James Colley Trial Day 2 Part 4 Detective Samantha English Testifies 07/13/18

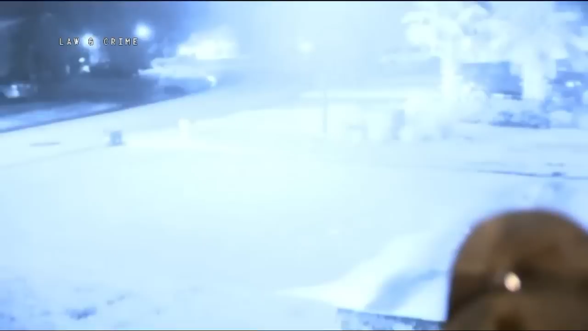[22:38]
So as you can see, it's 4:41 and there's a truck that looks to be a dark colored Ford pulling down Bellagio towards the cul-de-sac and eventually pulls into Mike Dayton's driveway. Lights go off and then you'll, I don't know if this clip ends before it happens.
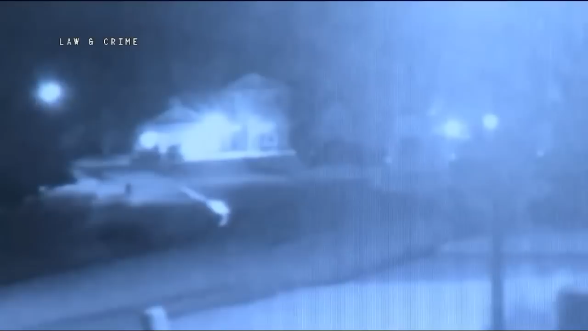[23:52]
Corporal. Yeah, so the lights go out on the truck. I think they just time out. May I move back so I can see? Yeah. Somebody's walking to the side of the truck and opens the door. There's another person that's now exiting and walking towards the truck. On the passenger side of the truck at this point.